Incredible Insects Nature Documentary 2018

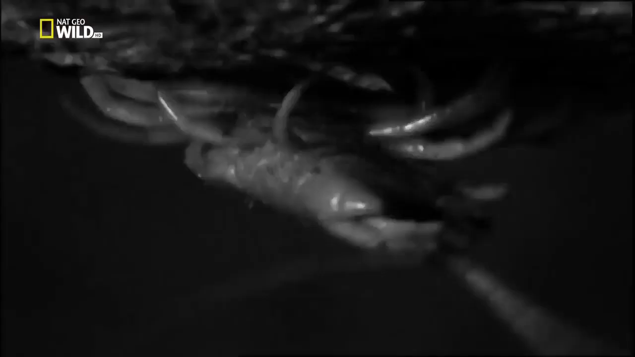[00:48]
with the size and strength to prey on bats.
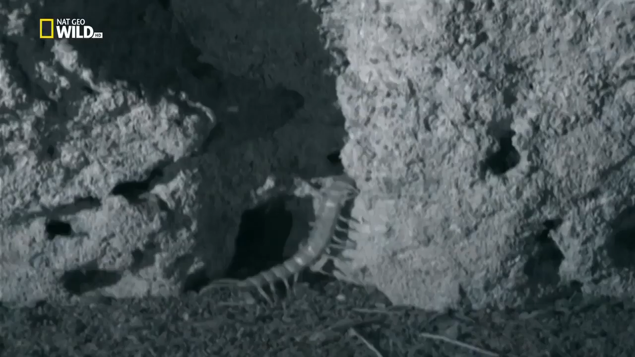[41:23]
it's pitch black but the centipede is used to hunting in the dark
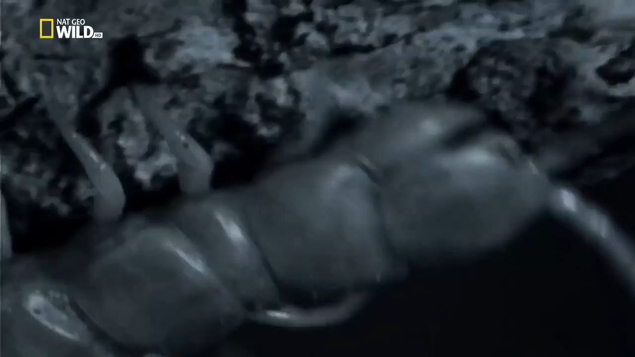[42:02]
the bats sense danger and take flight
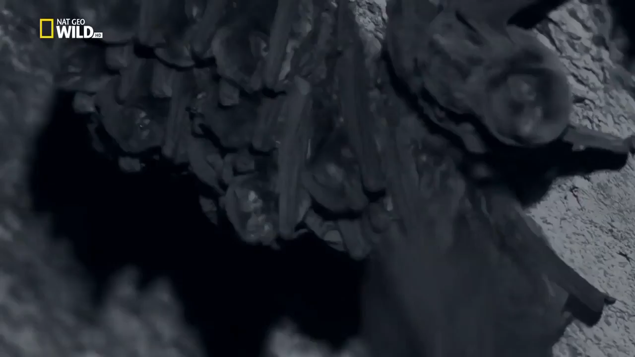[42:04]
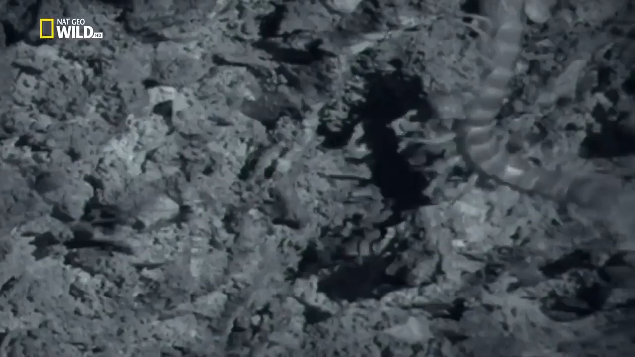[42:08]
but the giant centipede is waiting but the giant centipede is waiting
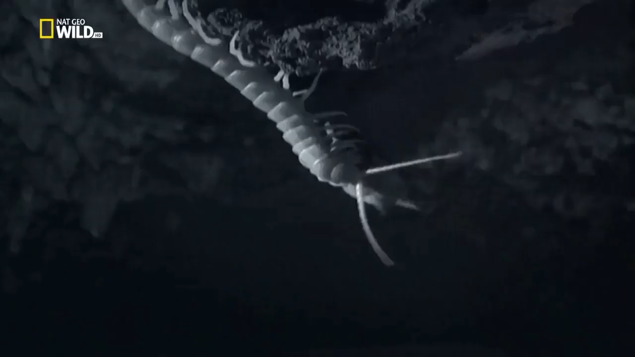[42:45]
it eats all the bats flesh doubling its own weight in the process